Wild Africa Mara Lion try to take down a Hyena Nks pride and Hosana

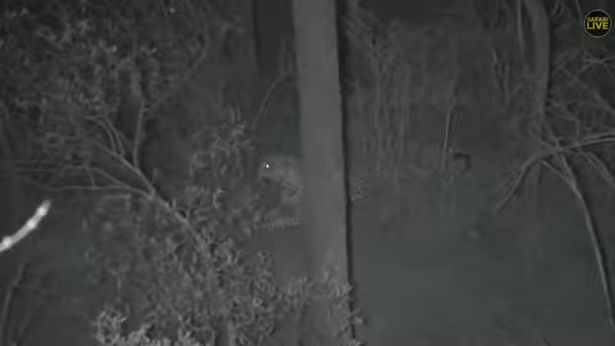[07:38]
Hosanna has been just given a very strong wing clap now, now, but look at him now running away. You can see these things are chasing him. He's running away now.
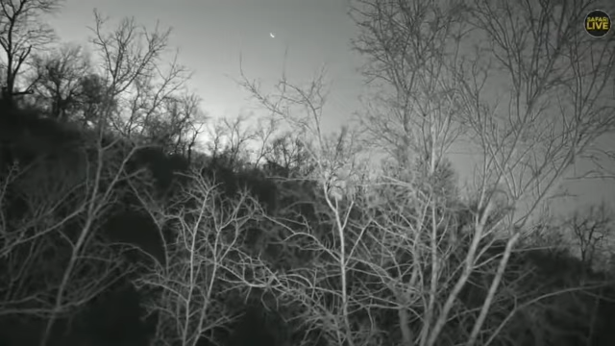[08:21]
So I'm just going to try and search with my spotlight here. Just to see if I can see him again. I saw him running away towards this direction here. So it's in the gully. It's not easy, but those birds are going to show me where he is.
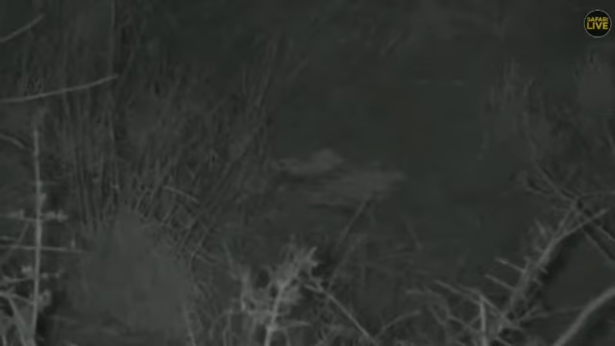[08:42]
Oh, she missed it. Oh, the trap was set. Oh, that happened so quickly. They're looking bewildered. Those zebra came out of nowhere. Those zebra were just on the other side of the little ridge that we were coming up on.
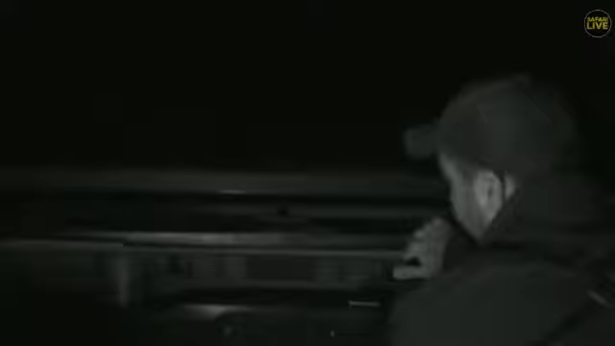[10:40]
Let's move up, see what we can see. Indeed, indeed, indeed. Still with the lions, they're taking us a bit of a wild goose chase through the bush. They're just stopping for a quick sniff of this Gwari bush. I had tracks of a male lion through here yesterday morning. So maybe that's what they're smelling. There might have been a male lion scent marking here.
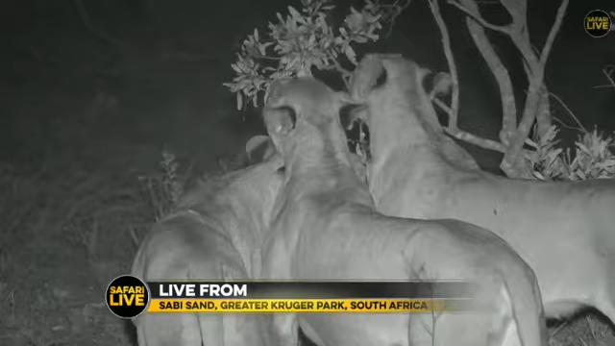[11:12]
Sneevy, sneevy, sneevy, sneevy. You can see the flem and grimace there. Every lioness has stopped to sniff this tree. I'm standing by.
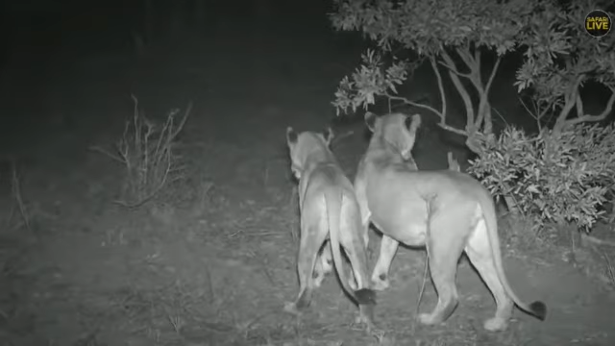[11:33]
I'm walking southeast sort of to that old Nisekaya, but some of them are still next to me. Sorry about that, just letting Abel know where the lions are. It's just lions, lions everywhere as I shine my spotlight to check where everyone is. Make sure there's nothing that they want to hunt up ahead. Okay, I need to move again.
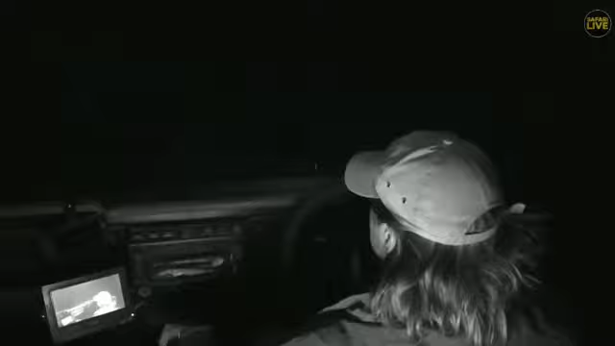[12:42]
And you see I've turned off all my lights now. But that's also because I know there's a little road in front of me. I'll just turn on the little lights. The boys are going to mess this up.
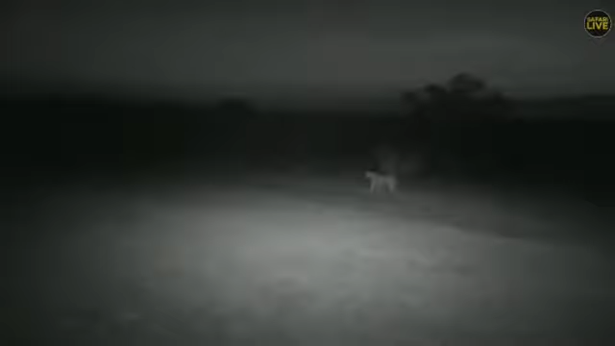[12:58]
Little boys, or is that a girl? That looks like a little boy. And the Manji Mungens are also walking straight out into the open. It is quite a dark night. Obviously, they're probably the most in need of a good meal.